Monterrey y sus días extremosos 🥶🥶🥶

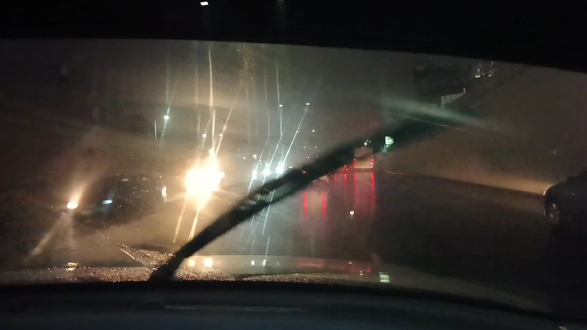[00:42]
Pero vean, aquí el clima de aquí de Monterrey es muy, muy, muy loco. Hay veces que ayer estábamos, hacía mucho calor ayer. Hoy hace un chingo de frío y hace mucho calor. Ayer hacía mucho calor y hoy hace un chingo de frío y está lloviendo. Yo pensé que en la Ciudad de México solamente
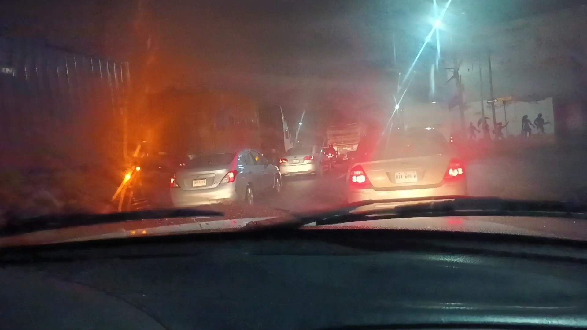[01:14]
hacía un friazo de aquellos, mi gente, pero no, ya supe que en otros lados de la República hace un buen de calor.
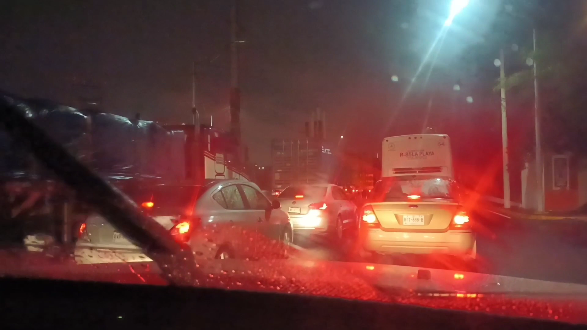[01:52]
Pero vean ese camionzote que va ahí, mis respetos para que se lo lleva, porque es una bestia ese camión. Y vean, así está el día de hoy aquí en Monterrey. Esta es la avenida Morones Prieto, es la que cruza,
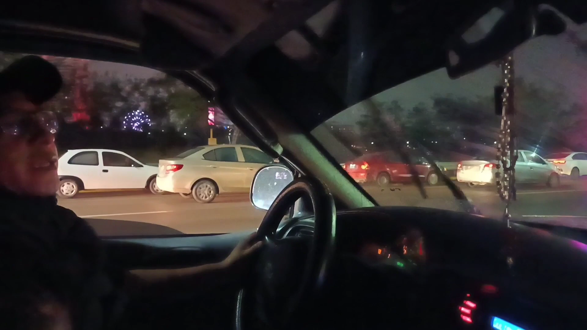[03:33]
Aparte de que llovió, hace un frío de aquellos, y yo nomás me vine con un chaleco,
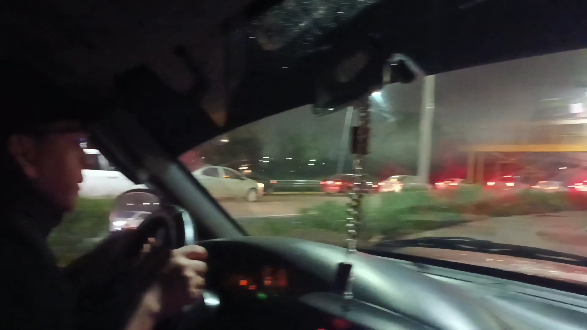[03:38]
y eso de estar caminando en el frío, pues está, mira, ahorita a ver si no, si se alcanza a ver, ahorita ahí está la Rueda de la Fortuna, miren, ahí es este Parque Fundidora.
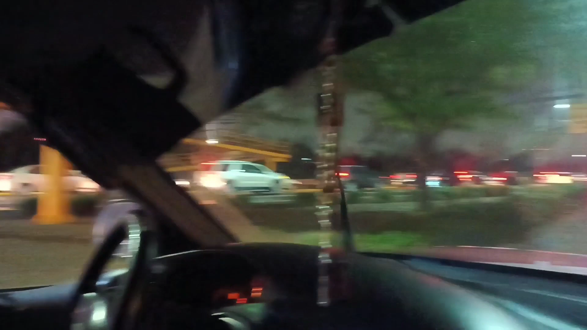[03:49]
Bueno, está entre Parque Fundidora y Paseo Santa Lucía, le dicen ahí. Pues haz de cuenta que es un recorrido en la cual pues